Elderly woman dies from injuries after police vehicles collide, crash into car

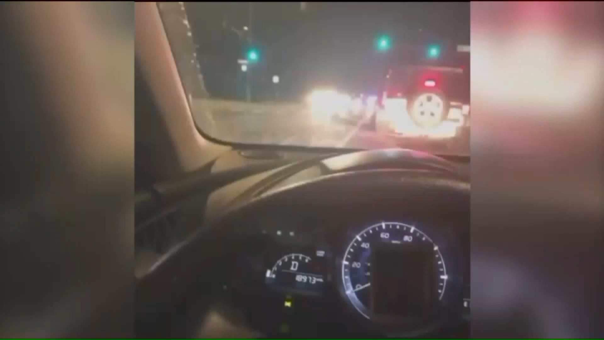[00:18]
They were sitting at the stoplight at Laramie and Division when this happened.